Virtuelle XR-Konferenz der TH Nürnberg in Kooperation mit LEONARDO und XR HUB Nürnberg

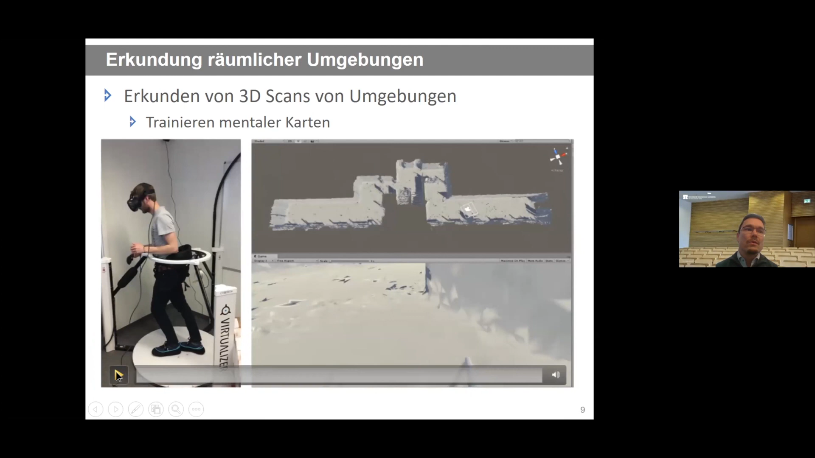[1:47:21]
Also wir entwickeln solche Schnittstellen, um Benutzer einzubinden. Und dann haben wir hier so einen 3D-Scan aufgenommen von einem Gebäude hier und haben virtuellen Langstock, das ist in dem Fall der Controller. Da kann ein blinder Mensch Gebäude, die halt gescannt wurden,
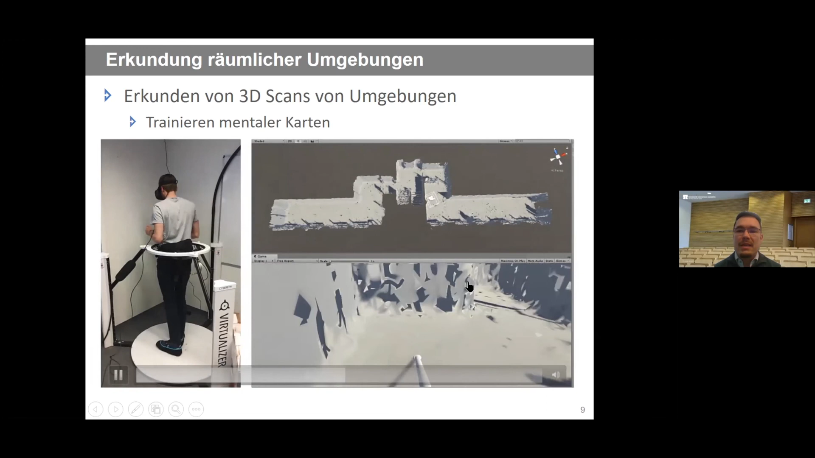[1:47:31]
mal schnell mit der HoloLens, erkunden, bevor sie überhaupt dort sind.
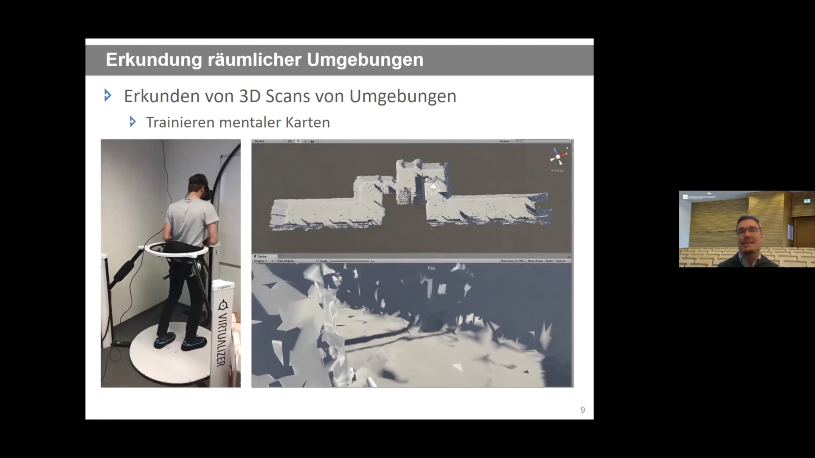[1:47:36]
Das heißt, die können gefahrlos Umgebungen erkunden, ohne bereits dort gewesen zu sein.